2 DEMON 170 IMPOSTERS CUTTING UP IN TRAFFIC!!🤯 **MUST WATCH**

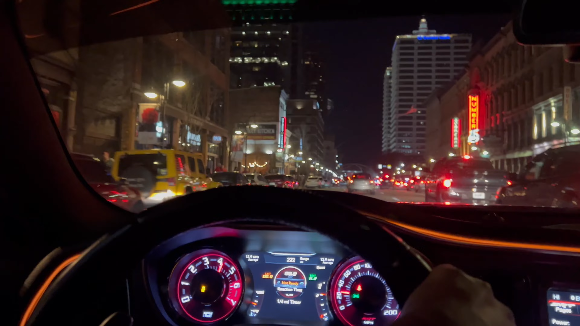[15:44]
That's why traffic's so packed. We're trying to figure out why traffic packed. It's because 12 downtown.